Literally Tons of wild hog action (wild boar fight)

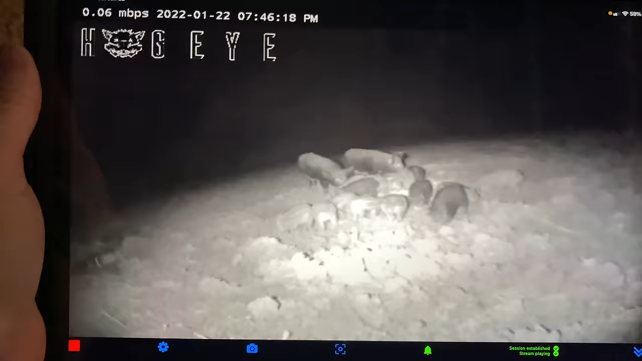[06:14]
And as you can see, I got a load of pigs right there. I don't know how many. 1, 2, 3, 4, 5, 6, 7, 8, 9, 10, 11, 12, 13, 14, 15. Looks like 14 or 15 pigs, baby. Oh, pigs.
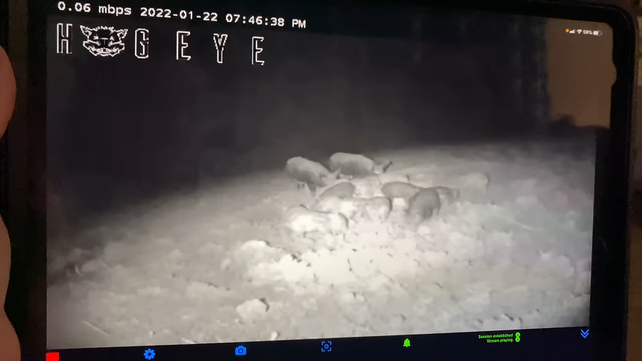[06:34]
So anyways, kind of give y'all an idea of what's in there. The big sow's in the back. They don't seem to be coming close to that camera just yet, which is normal. They're a little bit smarter, I guess, but when I put that trap up, hopefully we're going to end up with those. So, anyways, I told y'all I'd be some pigs.
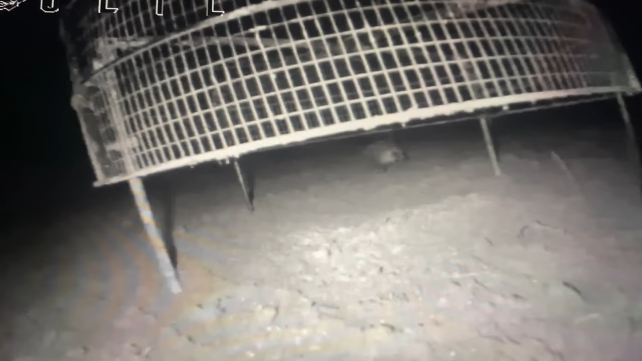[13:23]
Can't we? They're fighting. We got one trying to eat. We watched the hog brawl, but we got a few pigs we're trying to come in, so we had some earlier, but I didn't eat all the corn.
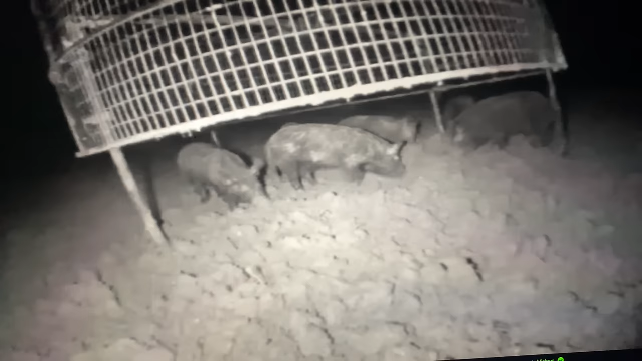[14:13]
You can see hogs are there, but it was so much corn just spread out that they're not really eating just up under the cage as well as I'd like them to. They're not together. So I'm just going to kind of show you that this is 5:40 in the morning. They're still rooting around all around there. You see hogs in the back. They're not up under the cage. They're right on the edge. So we'll let them eat all that corn up. And then we're going to reset all that today. And hopefully we can try to catch something maybe tonight or so. That's why it's important.